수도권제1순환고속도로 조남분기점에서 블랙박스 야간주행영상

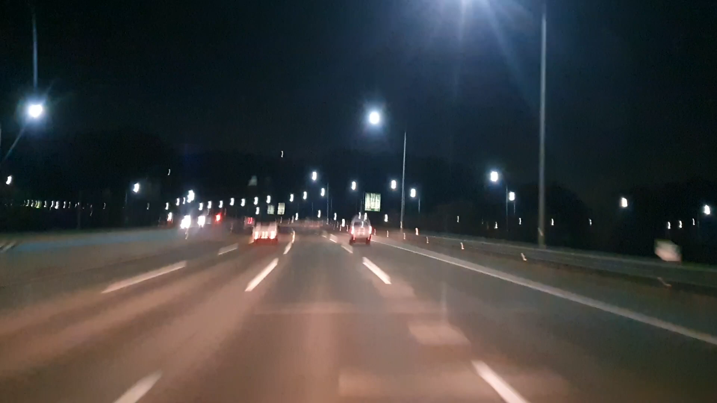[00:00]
조남 분기점 지나가요. 약 500m 앞 시속 100km 이동식 과속 단속 구간입니다.